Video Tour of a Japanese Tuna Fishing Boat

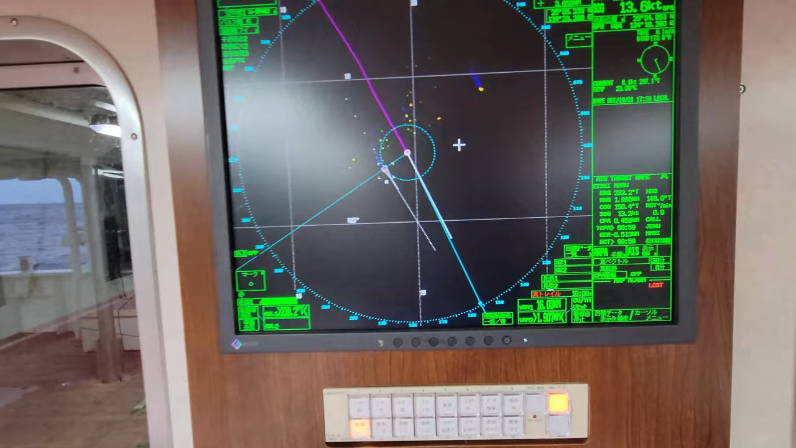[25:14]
We've got all sorts of options right there. You can scroll through different pages and cameras and stuff like that.
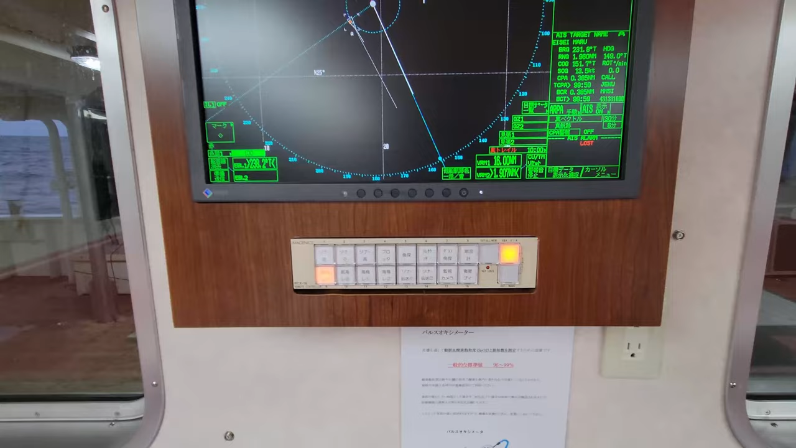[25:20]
We usually keep it on this one here or one of the other two
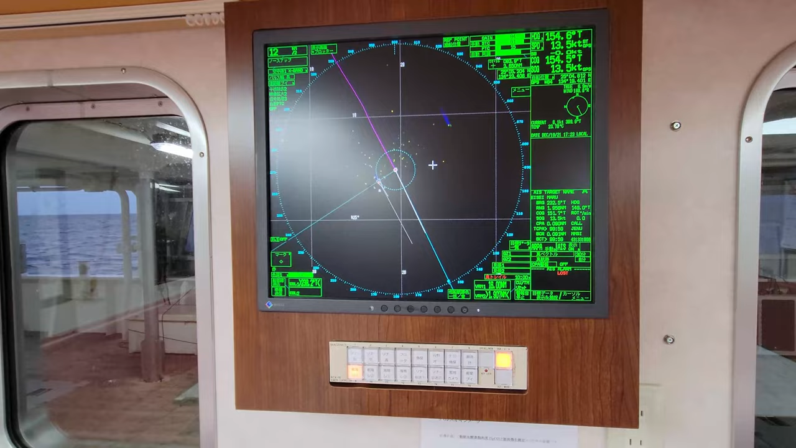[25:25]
pages that shows all sorts of info that generally doesn't really matter.
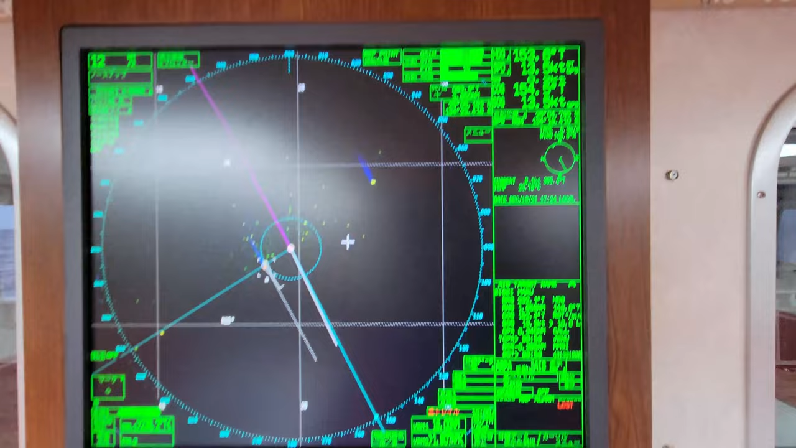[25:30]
You can see we're sailing up another boat right there right now. Fishmaster's friend at Isimaru.
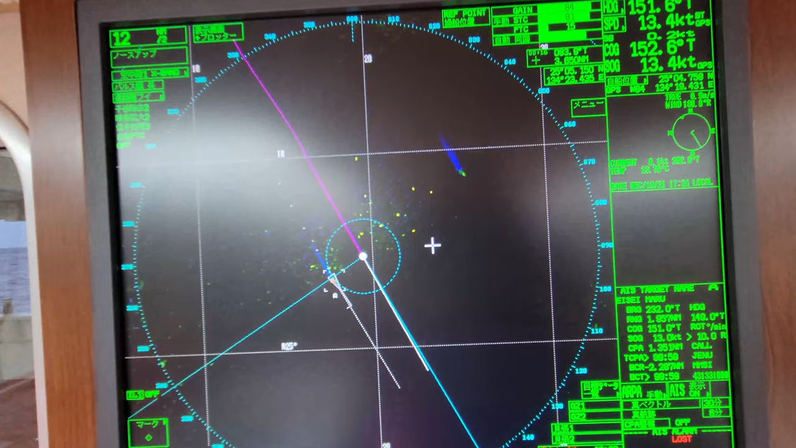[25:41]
That might be another boat or maybe even some helicopter or something out flying right there, whatever that is up on the upper section of the radar there.